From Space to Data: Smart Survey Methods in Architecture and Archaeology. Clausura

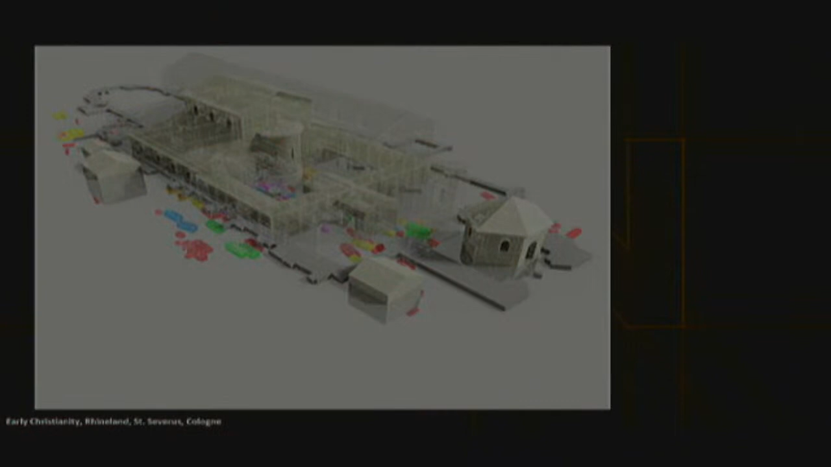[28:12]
digitized environment to show the different periods of a early Christian church in Cologne in Germany. Or if you have the scanned or digitized data,
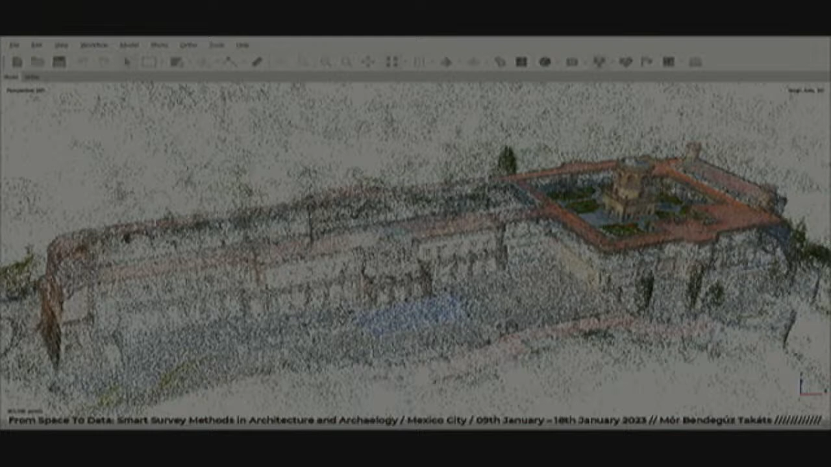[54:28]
and also so that everybody could finish and have the same results,
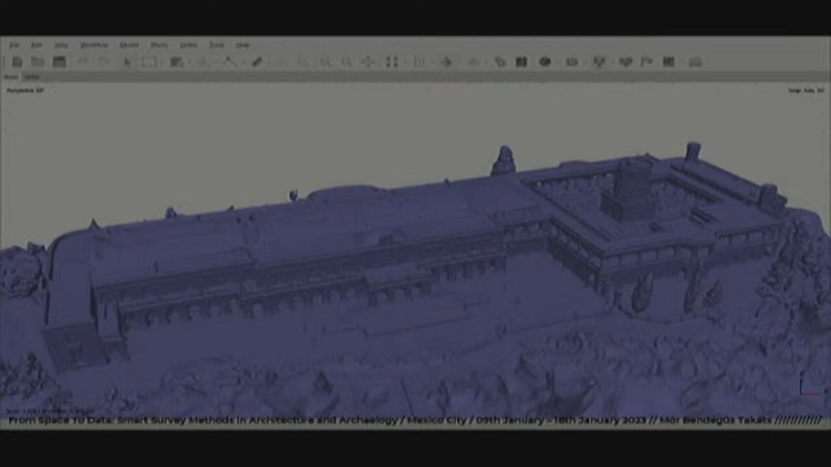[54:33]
to process the same images in order to get such 3D models. So this is the wireframe version of the model,
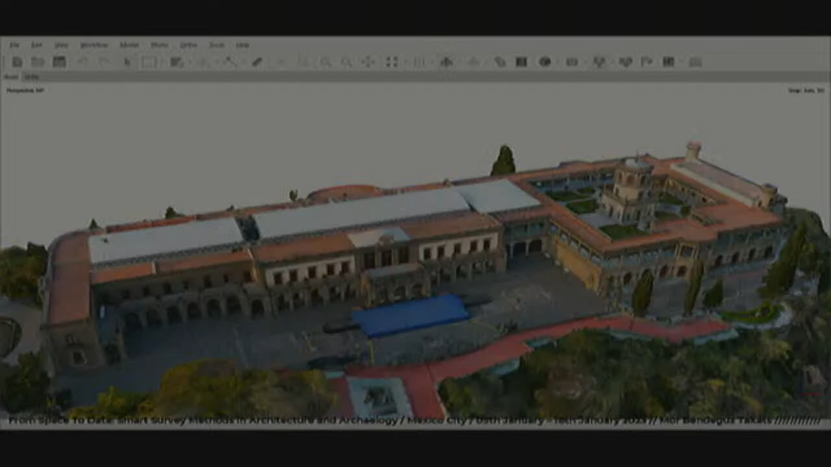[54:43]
and we applied the texturing process for the entire area. This is the example as a reminder that we also made after this, which is not in the general workflow anymore, to have dense point clouds, but we checked if there is a need to combine it maybe with laser scanned data or other LIDAR or other point clouds. How can you generate that data? How can you filter it based on point confidence?
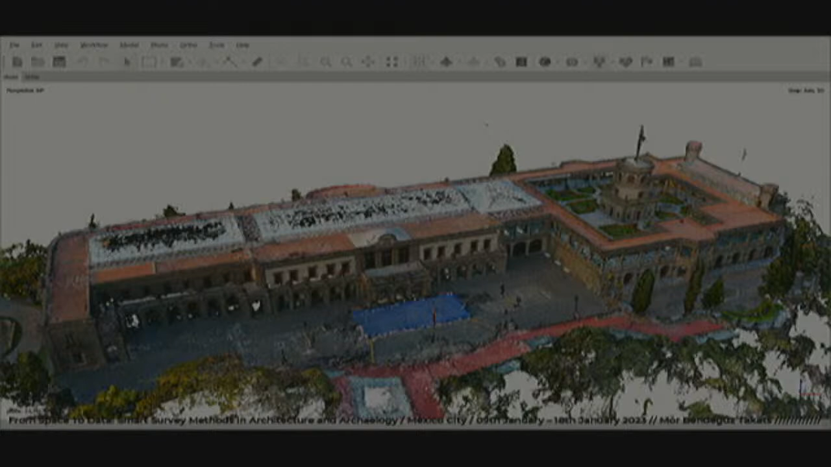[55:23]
How can you make a cleaned version of the of such point cloud and bring it and combine to other software in order to further processing? So these were the places of the images. And then when we were successful with georeferencing, we used the drone coordinates for that.
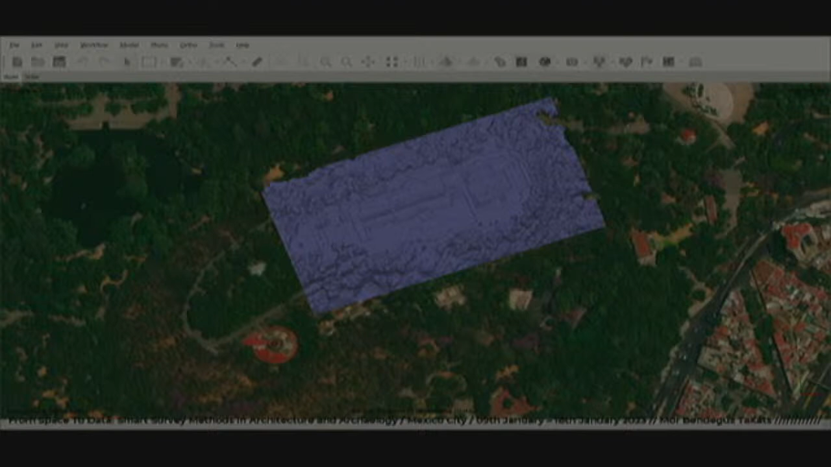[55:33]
We could display the map under it, both satellite and normal map.
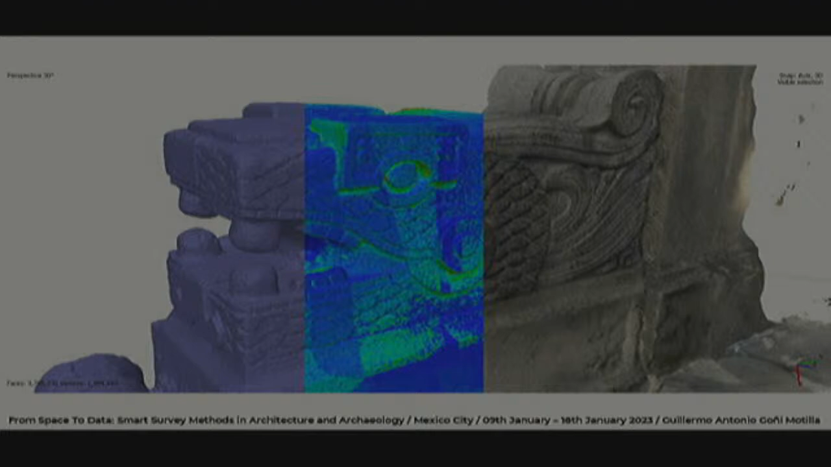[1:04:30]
This is a good illustration, Guillermo, that we have the textured model here and the confidence in the middle, and then the actual geometry behind the colors, behind the texture. So it can really be
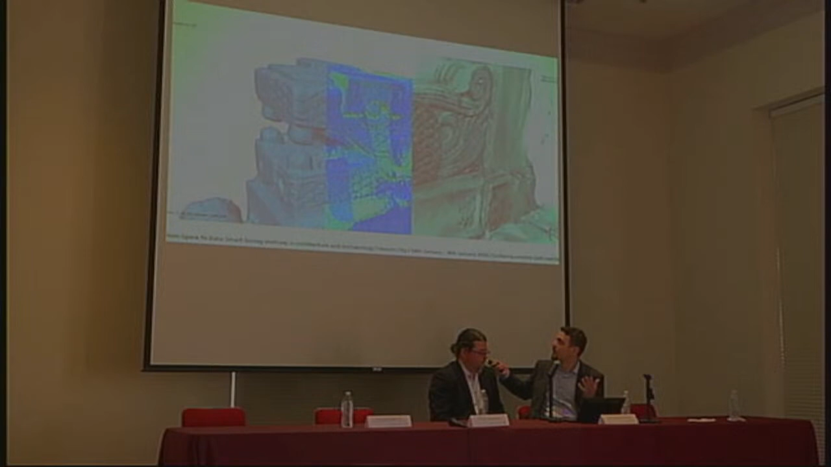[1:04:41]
applied for further studies or drawings or evaluation just by using simple tools such as phones and a few hours of computing.
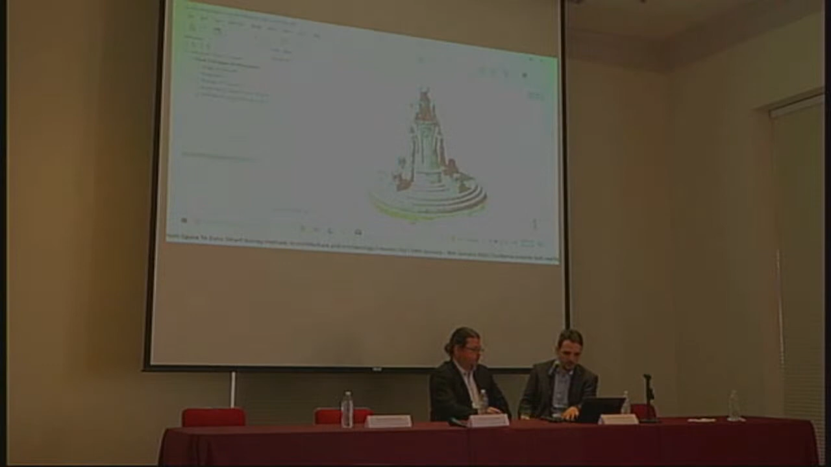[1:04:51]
So another example of a slightly larger scale from Guillermo, we have the this circular base and the statues here.
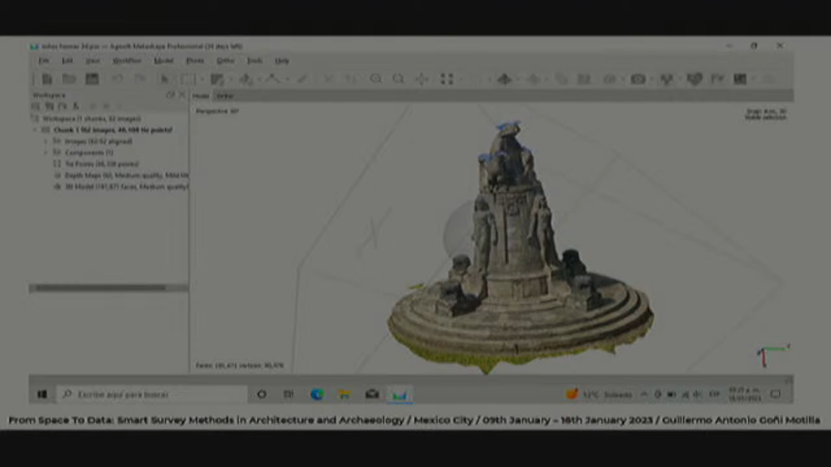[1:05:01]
For Maricela, the nice results can be seen both on the remotely piloted aircraft system images,
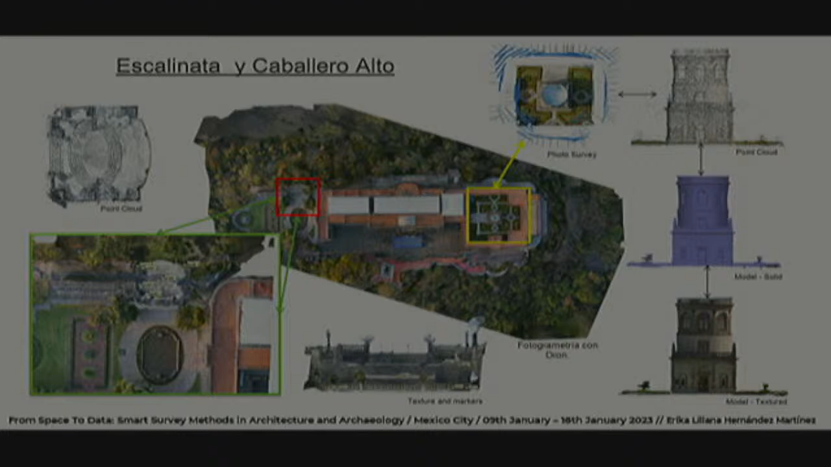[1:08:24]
the Castillo, she chose the place we called Amphiteatro, and then the area of this tower also to process them and to combine them within one model.
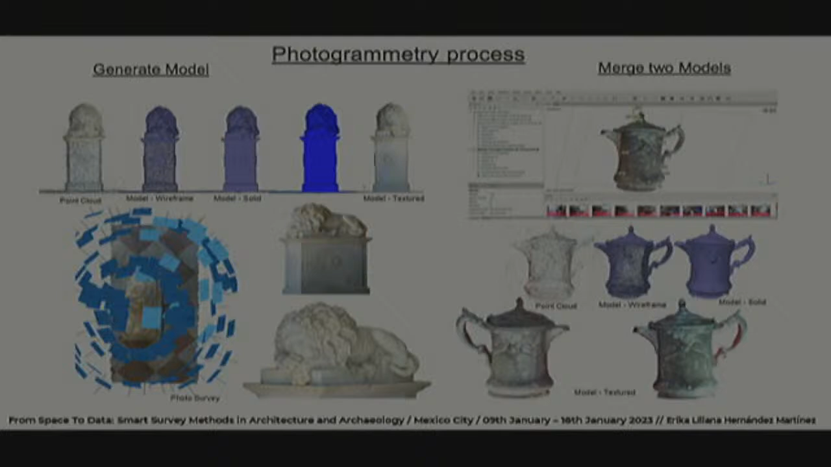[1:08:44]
Very, very nice results, and the two merge models. And from Ajax also, super nice
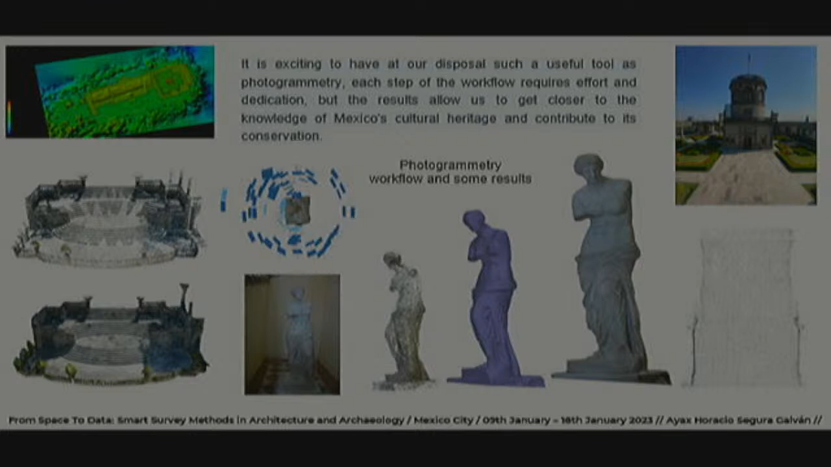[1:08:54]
details of the Amphiteatro statues itself, and all the major steps that were required. From Angel, también,
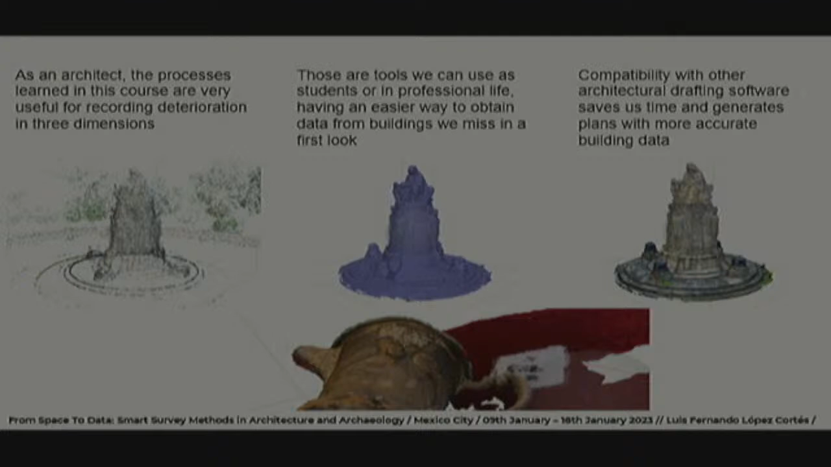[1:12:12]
and the different 3D models here. Yeah, for Maite also. Very nice roof for the interior. This was a challenge for most of you. It was a challenge to everybody, but many of you could overcome it and have spectacular results for the dining room. This is the roof.
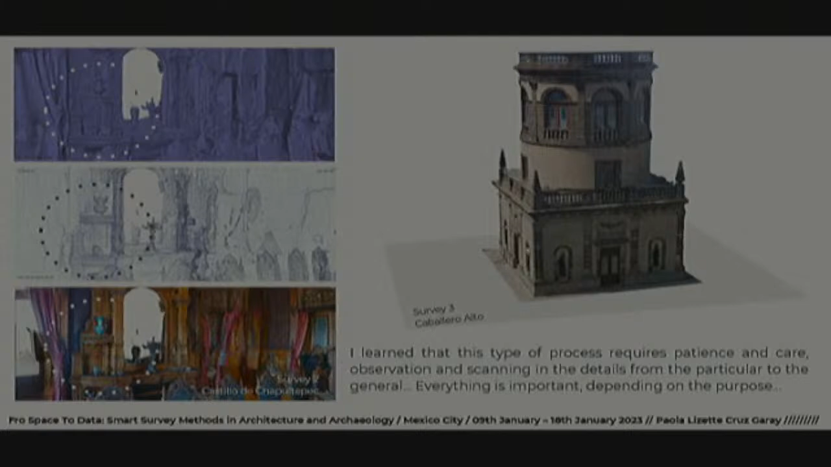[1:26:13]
Everything is important depending on the purpose. Yeah, that is also very important. I also highlighted on some of the slides. I learned that it is good to
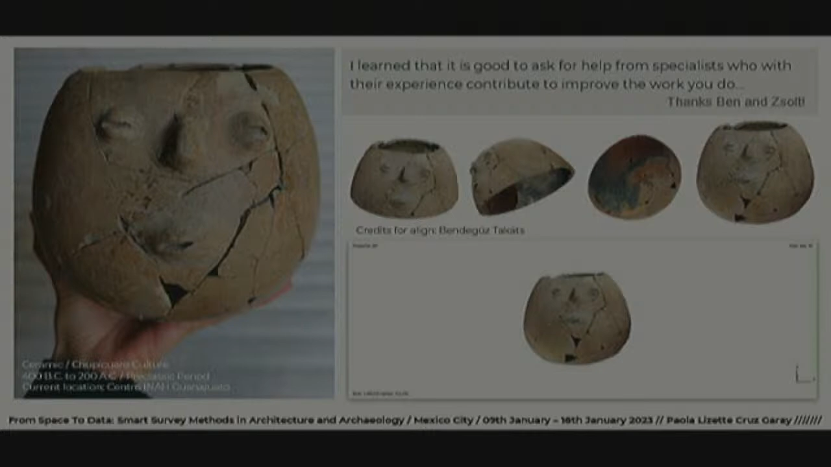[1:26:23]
ask for help from specialists who with their experience contribute to improve the work you do. Yeah. Thank you. I appreciate the opportunity to have participated in this course. I have learned a lot from my classmates and teachers. No,
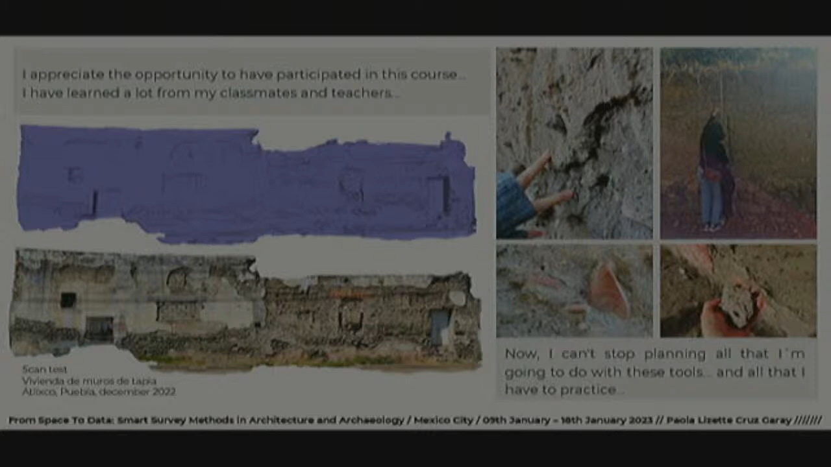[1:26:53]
now I can't stop planning all that I am going to do with these tools and all that I have to practice. As far as I know, this is a facade, and Paola did it immediately when she went back, and she has also chosen this interesting vessel.